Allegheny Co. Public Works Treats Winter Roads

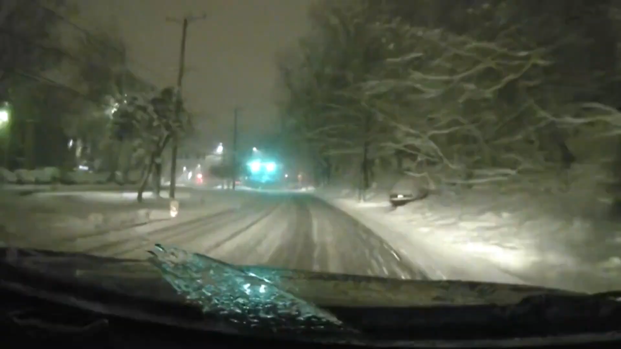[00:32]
As snow fell overnight covering the roads, crews were hard at work making sure they stayed clear.